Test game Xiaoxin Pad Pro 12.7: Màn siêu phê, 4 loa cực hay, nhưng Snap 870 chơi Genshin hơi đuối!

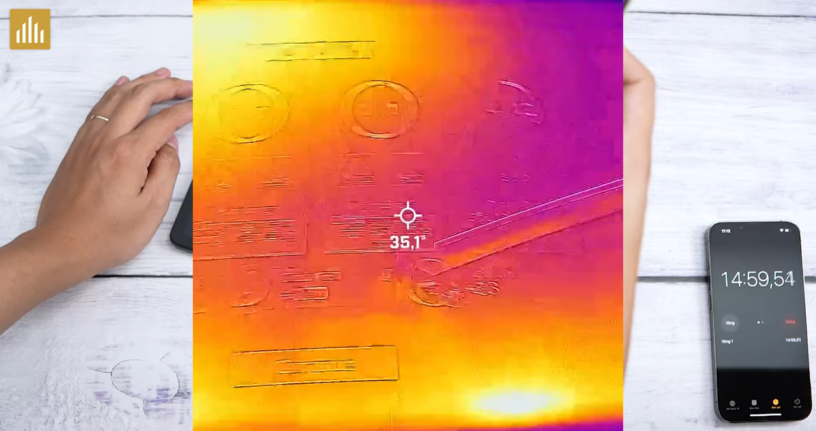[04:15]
Phía dưới này thì nó cũng khoảng 43 đấy.
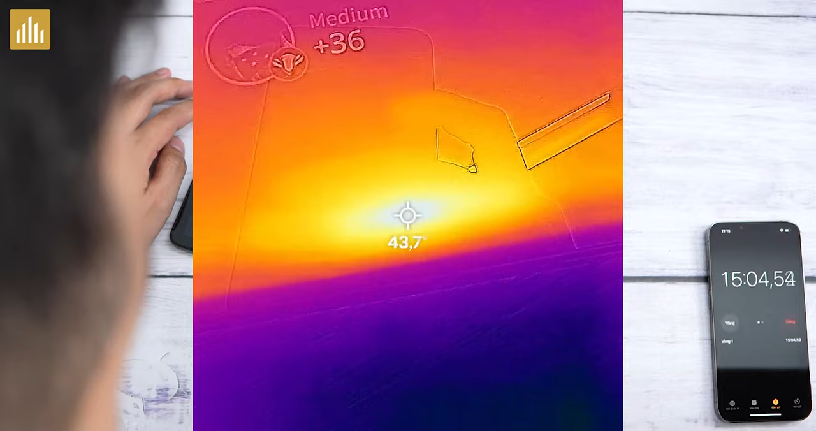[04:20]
Nhưng mà vì tay của mình không chạm vào nên là không cảm nhận được.
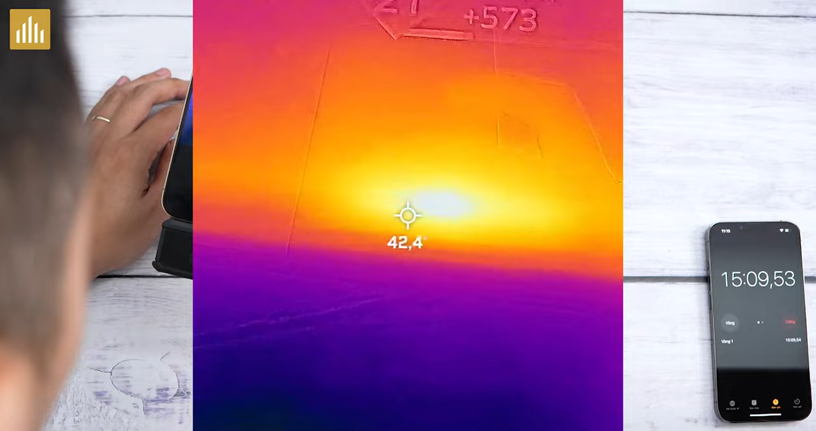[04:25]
Tầm khoảng 43-44. Nhưng mà sẽ chỉ tập trung những cái vùng nhỏ thôi.
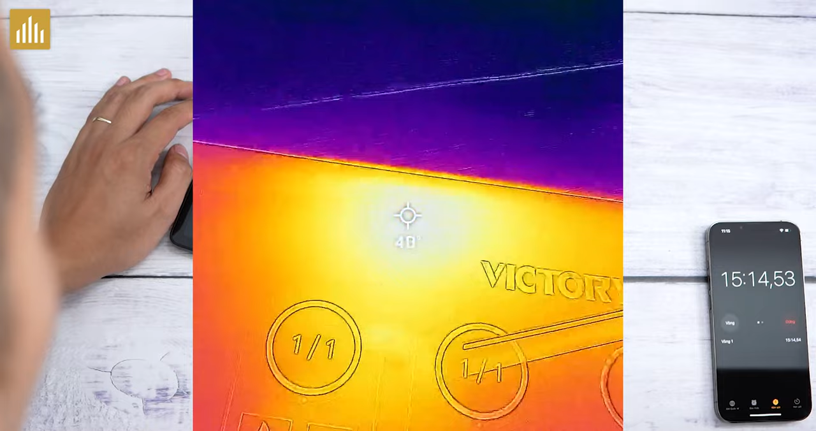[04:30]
Trên này thì khoảng 40 này. 3 điểm phía mặt lưng nhá. Mặt lưng thì chỉ ở phía trên thôi.
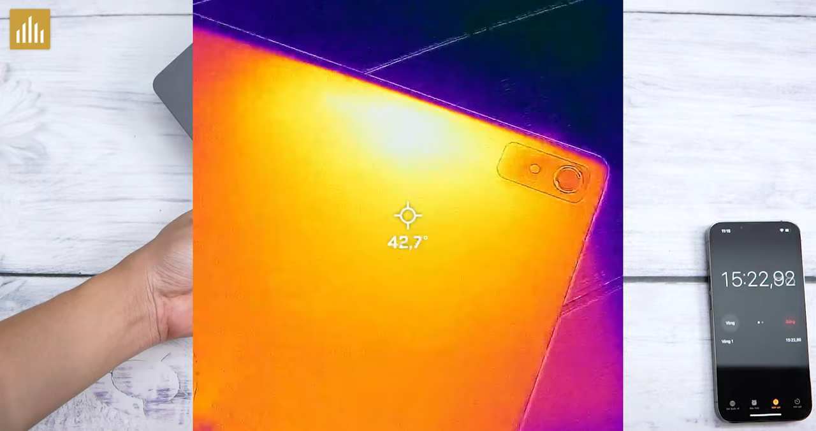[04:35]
Nó cũng khoảng 43-44. Còn đây sẽ là FPS.
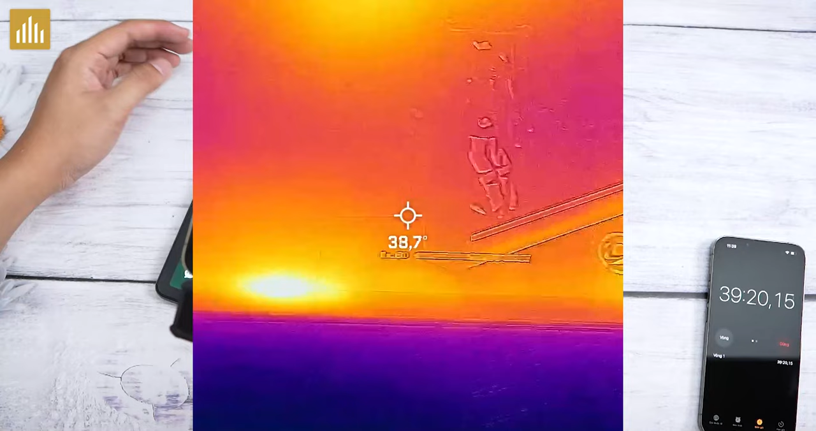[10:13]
Rồi, phía mặt trước của máy này vẫn thế thôi.
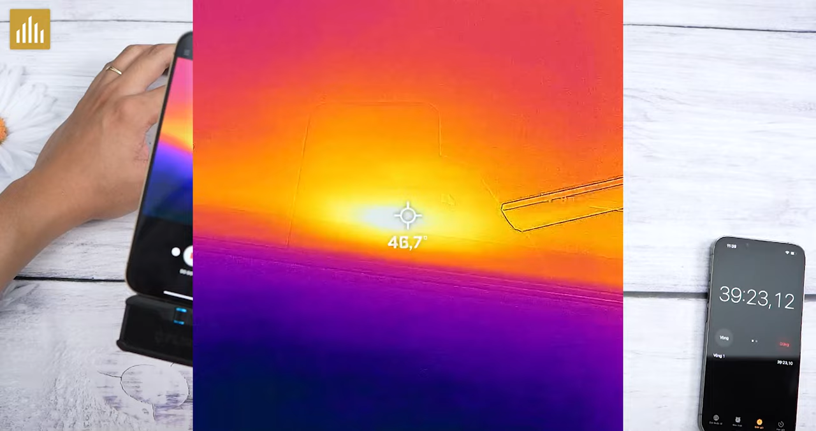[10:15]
Nó nóng chủ yếu một số khu vực nhỏ lên khoảng 47 độ C các bạn nha. Nhưng mà sẽ chỉ là ba cái vùng nhỏ thôi.
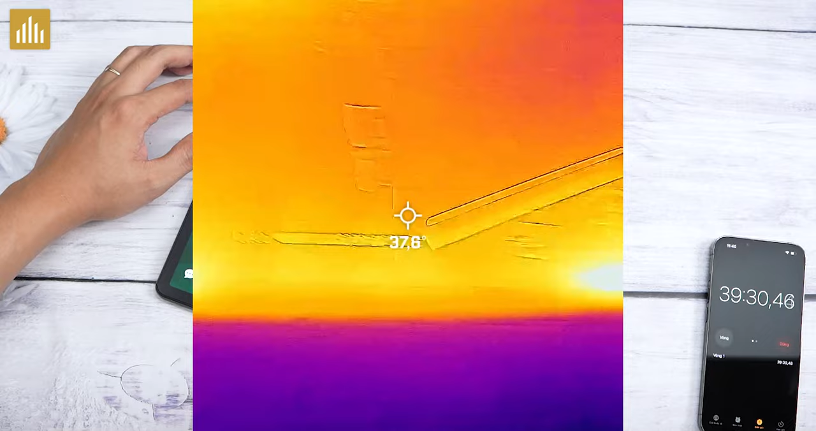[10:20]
Bên này thì thấp hơn một chút, tầm khoảng 44-45.
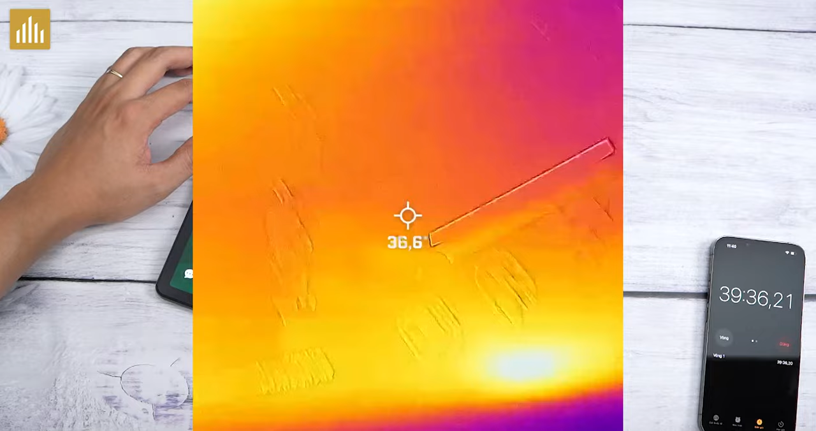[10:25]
Phía trên 44. Phía mặt sau này, ui dồi, 49 độ C.
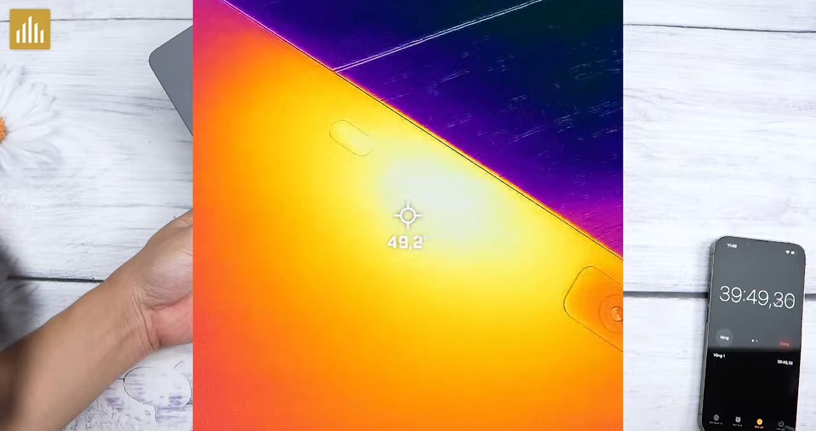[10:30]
Công nhận là khi chạm tay vào đây thì nóng thật.
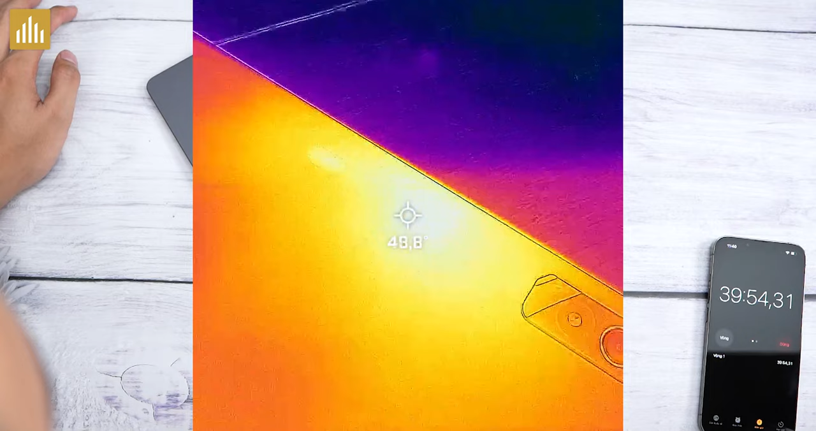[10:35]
Nhưng mà đó, khi chơi thì các bạn sẽ không bị chạm vào nha. Đây sẽ là biểu đồ FPS khi mình chơi trung bình này.